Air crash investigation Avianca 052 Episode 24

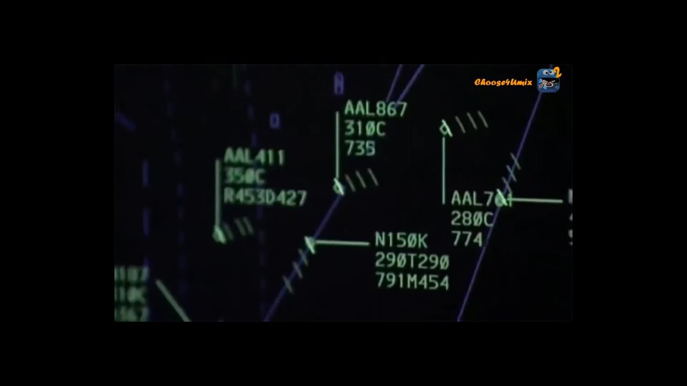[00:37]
052 for final approach at 600 feet the pilot hits a blast of turbulence and aborts the landing
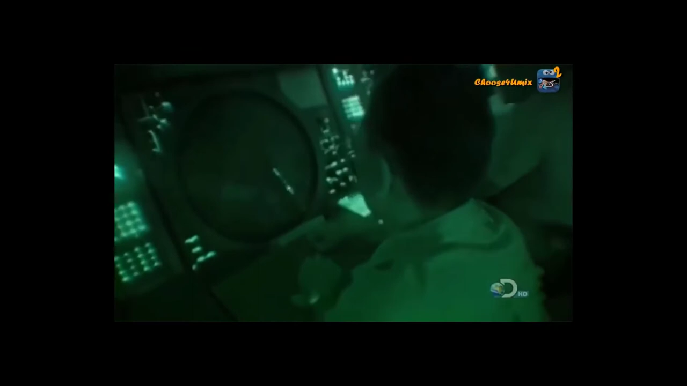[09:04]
six minutes later the dc9 disappears from the radar screen
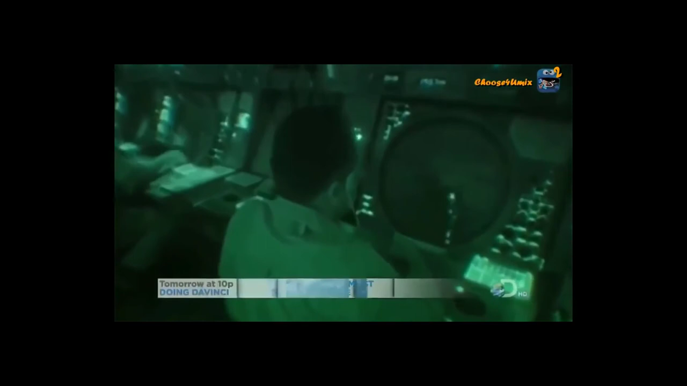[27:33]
with all contact lost bill pickerel can only watch the radar as the plane flies erratically out to sea and then disappears what followed was about a little more than five minutes almost six minutes of probably the most helpless feeling you can imagine
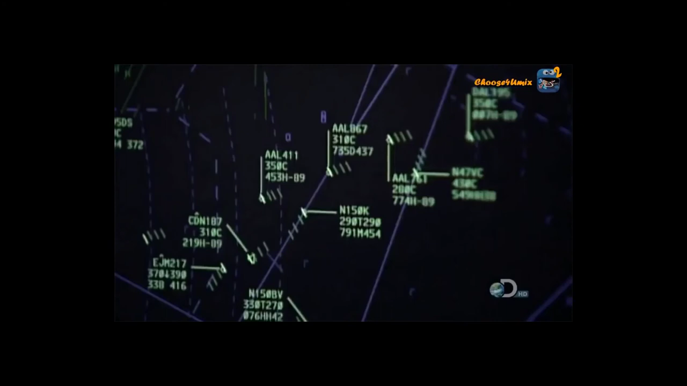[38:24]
radar sends out radio waves which are reflected back from aircraft the plane's position can then be tracked by the tower
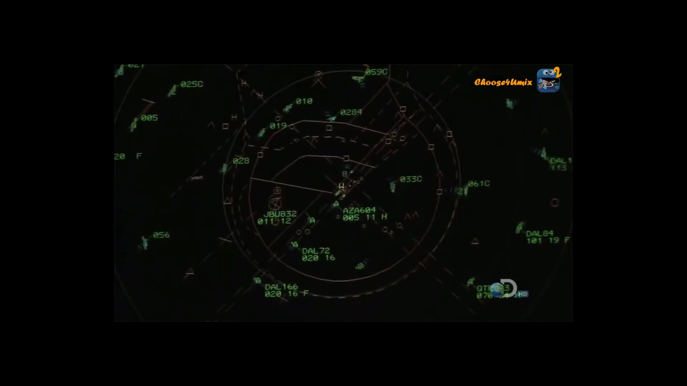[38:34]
but controllers must manually match every radar blip with each plane's call sign hard work at rush hour
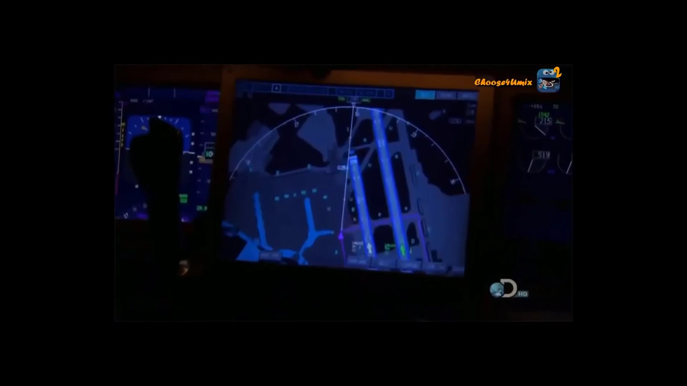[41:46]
a simulated journey across fog-bound san francisco international this guy's going to take off in front of us they turn onto runway 19 left and wait for clearance to take off tower boeing zero zero one i'm waiting for takeoff clearance